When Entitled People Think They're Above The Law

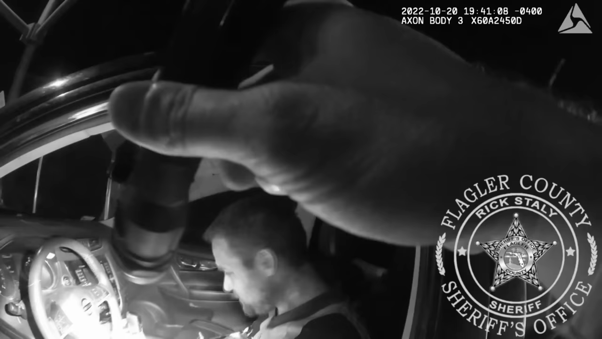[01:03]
During this period, the deputy noticed the man behind the steering wheel was rocking back and forth in the car, like someone looking to hide evidence.
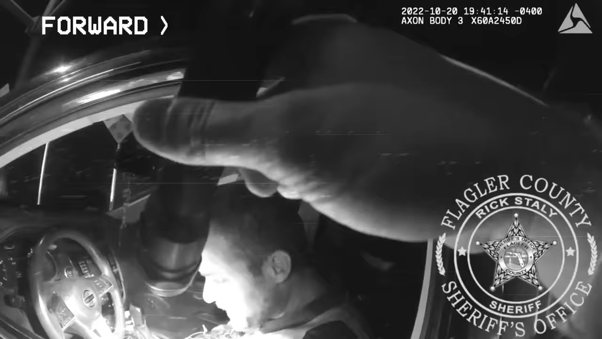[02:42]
And the reason is because Joel has been trembling and shaking nervously from the first moment he saw the officer. What happens next is absolutely incredible.
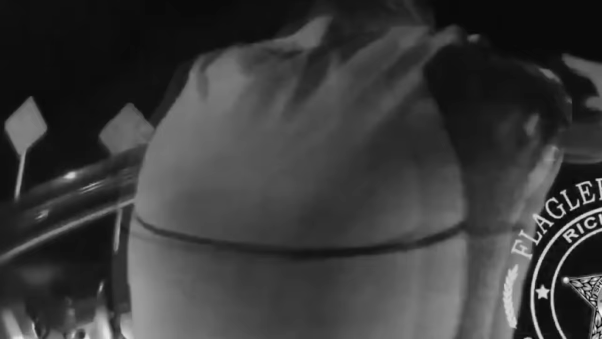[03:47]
As Joel stepped out of the car, the officer noticed a burnt piece of tinfoil in Joel's driver's door,
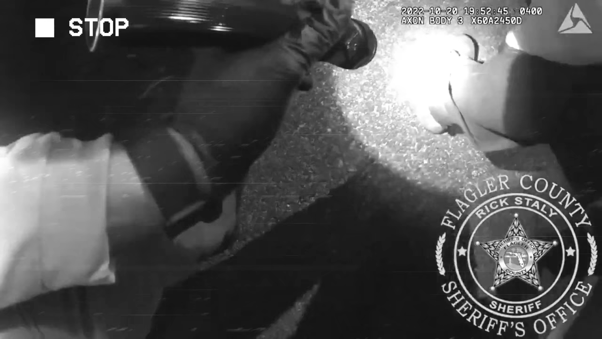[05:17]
The officers found a small tin in Joel's pants containing three clear plastic baggies. One of the baggies had meth in it, while the other two had residue traces of fentanyl inside of them.
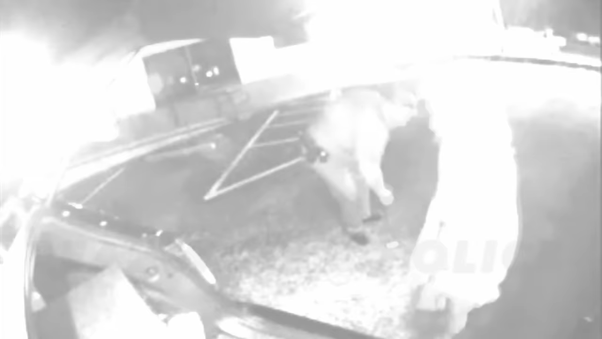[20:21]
Last but not least, the cop decided to administer a breathalyzer test to the suspect.
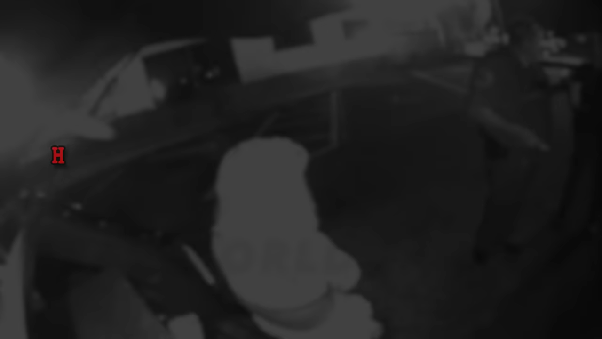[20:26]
Thus, her breath test scores were 0.2 and
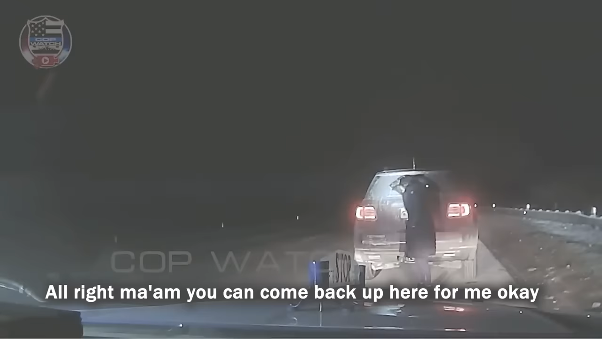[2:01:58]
All right, ma'am, if you can come back up here for me, okay? No, I understand. It is cold out.
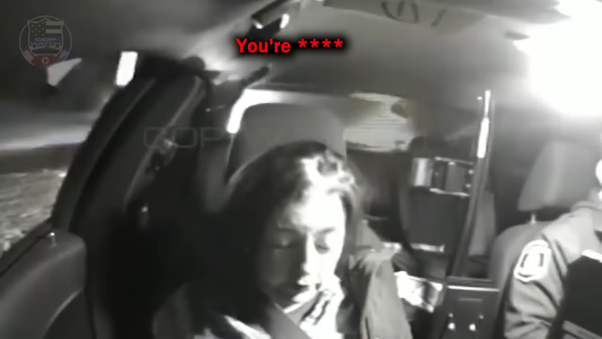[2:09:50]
You're f***ed. So, you're familiar with the DI-177 chemical test rights? I'm not talking to you. I'm not talking to you anymore. All right, well, I have to read this to you. No, I'm not talking to you anymore. All right, well, I have to read. You don't have to talk to me, but...